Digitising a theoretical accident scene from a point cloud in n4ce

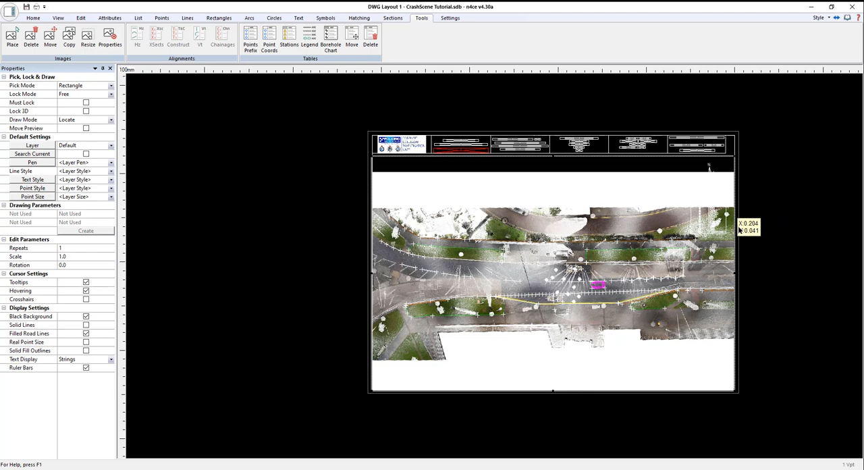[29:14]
And obviously, when I go to print, that will change to black. I'm just going to move that table. It's probably in the wrong place. I'll hit move. Hit the table. And we'll just position it there. And if I now zoom to extents. I don't want to see the markers though.
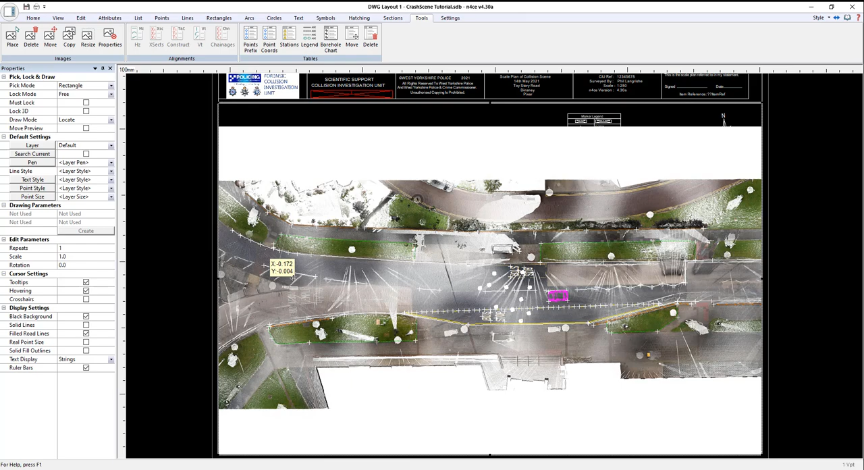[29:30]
So, I'm going to flip back to the model. So, turn the points off. The drawing will update automatically. And then, to see how the print looks, I can just go print setup. Choose PDF printer driver.